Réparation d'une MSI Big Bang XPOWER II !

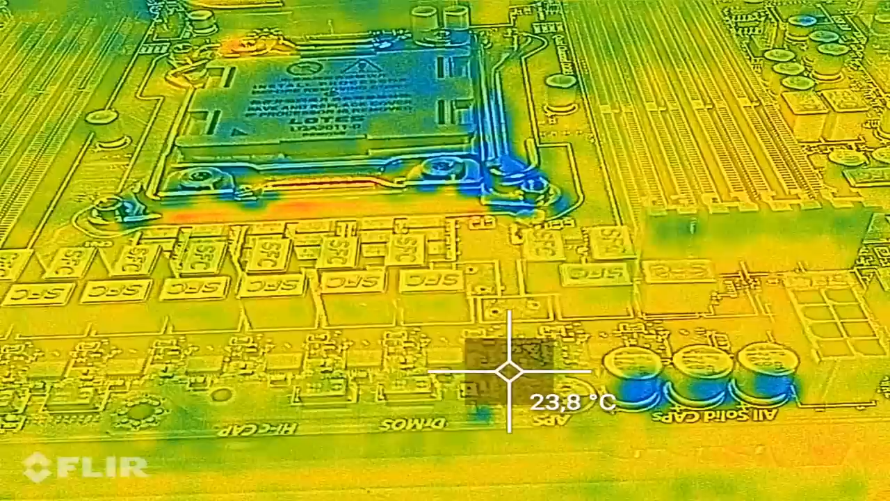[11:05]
On screen: spot 23.8°C
Pour injecter du courant sur la carte. Ça a pour effet de faire chauffer la zone où se trouve le court circuit.
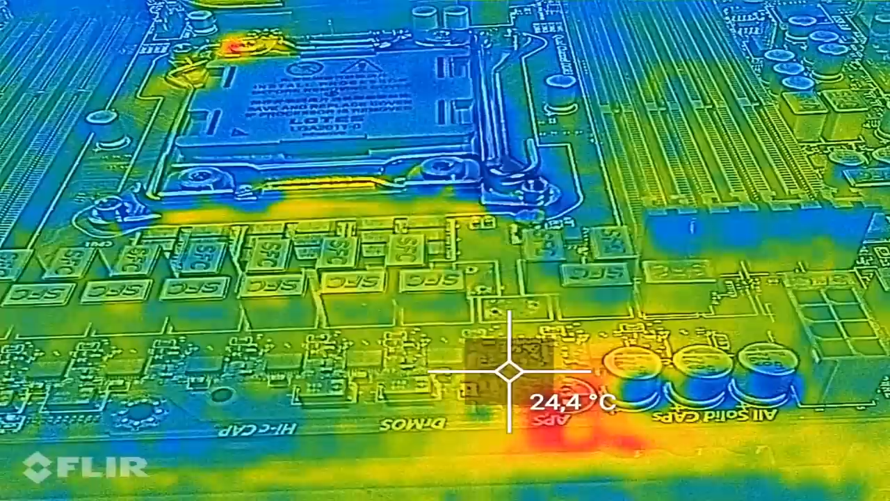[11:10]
On screen: spot 24.4°C
Et donc ensuite on peut utiliser la caméra thermique. Pour filmer la carte mère. Et voir où se trouve le problème. Donc ce qui est complètement dingue. Avec un trou dans la carte mère.
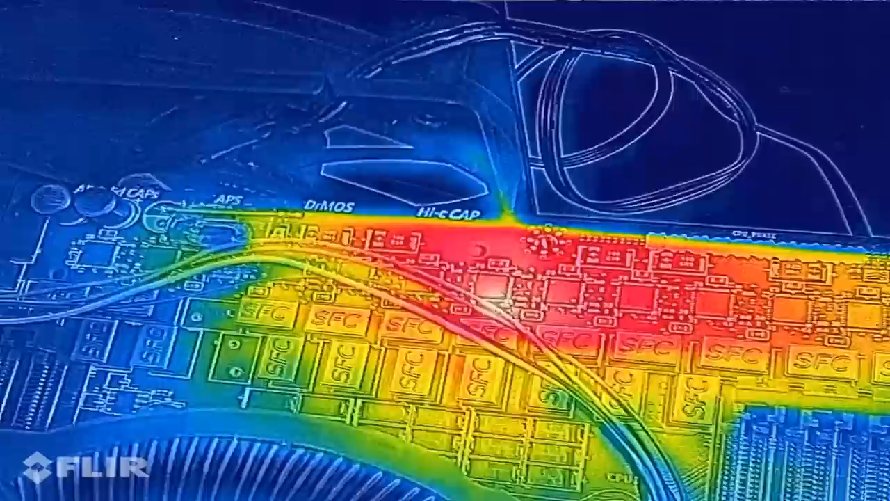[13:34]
Là on est presque à 90 degrés déjà. Donc c'est vraiment pas top et j'espère qu'il va pas lâcher maintenant. Alors évidemment il n'y a pas le dissipateur d'installer dessus. Mais quand même ça me paraît un petit peu bizarre. La bonne nouvelle c'est que j'ai quand même réussi à ressusciter la carte mère.